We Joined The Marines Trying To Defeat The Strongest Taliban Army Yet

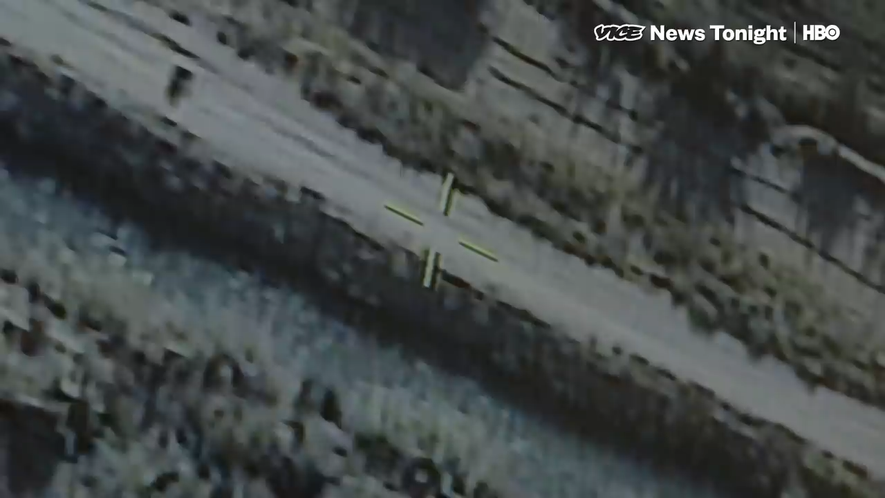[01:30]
Do you see when you just passed back into the West, you passed two guys who were carrying bigger objects?
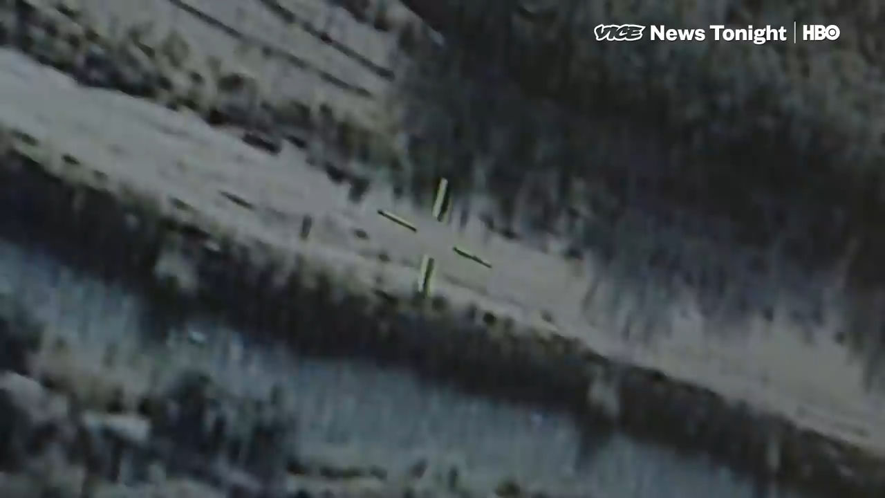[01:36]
So kind of want to go back to those guys and check them out.
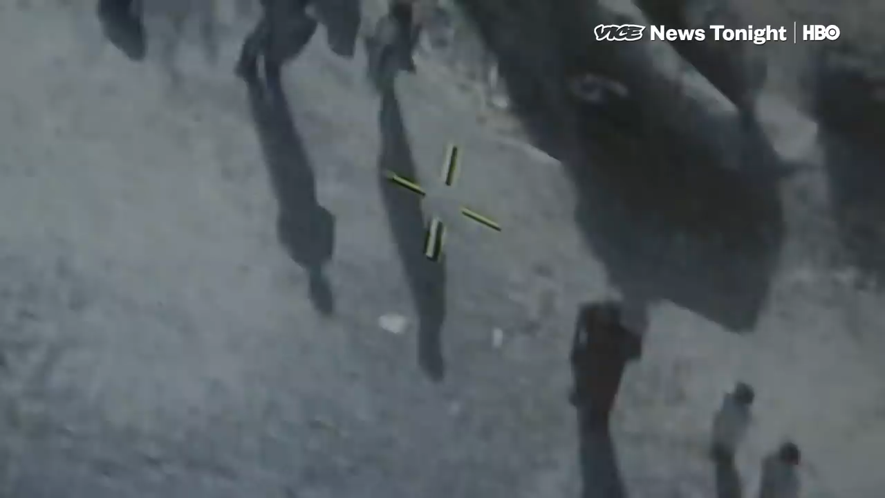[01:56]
I'm looking to know whether or not they have hostile intent towards the ANSAF.
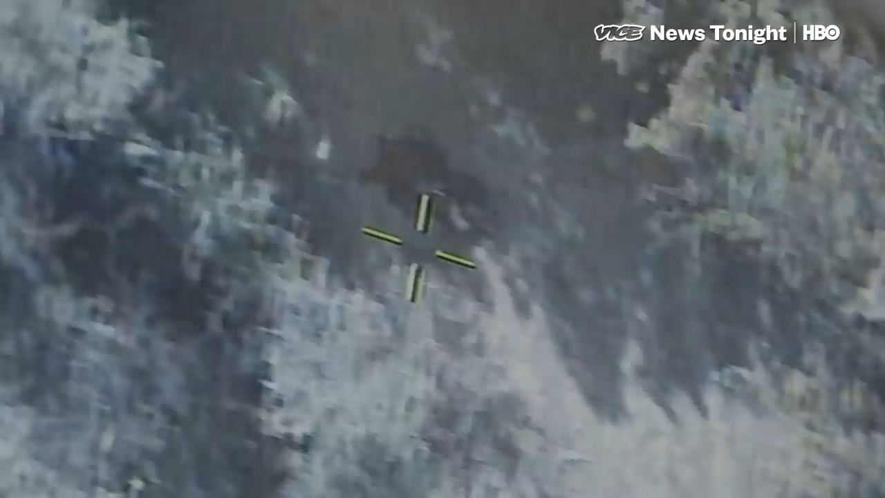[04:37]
While the suspected Taliban fighter appeared to be bleeding out,
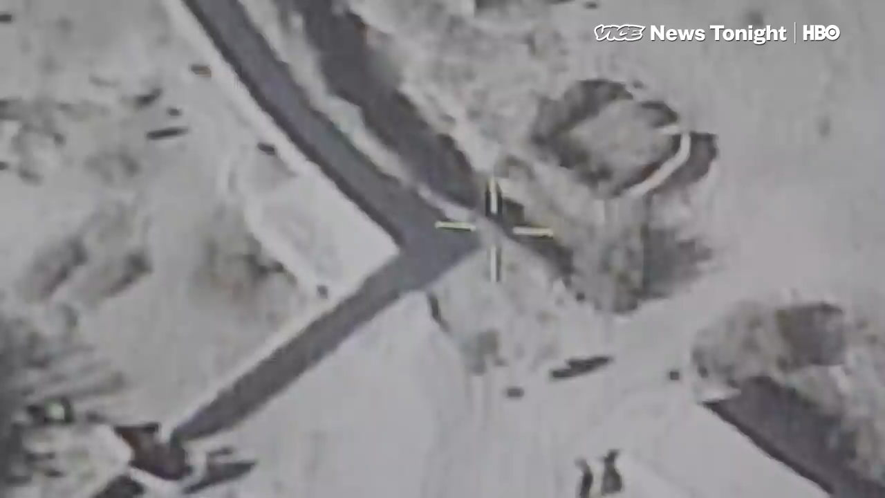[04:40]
the other suspected fighters ran for cover inside a nearby building.